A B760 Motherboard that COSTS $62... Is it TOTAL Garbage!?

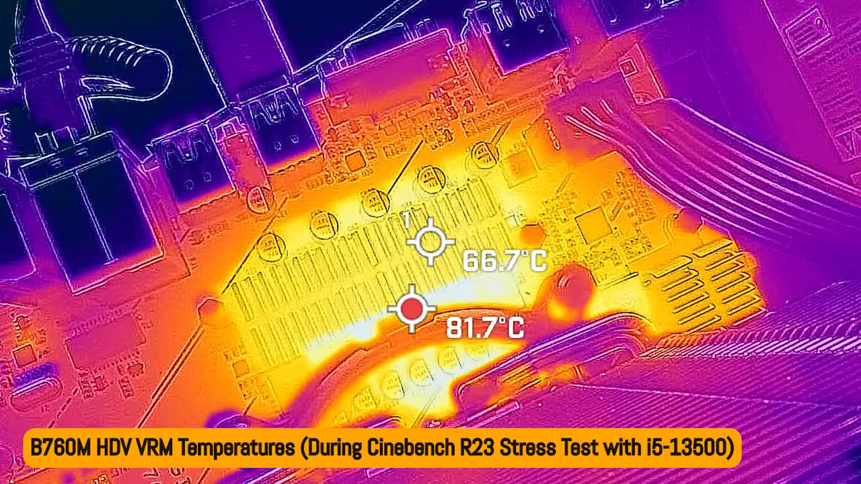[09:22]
I can't test longevity here at Tech Air City, but I do know 80 degrees is kind of like my threshold for temperatures on not just the CPU, but also the VRMs. Like once we start going over 90 degrees and you put that in a case, you go into summer, that can spike a lot higher too.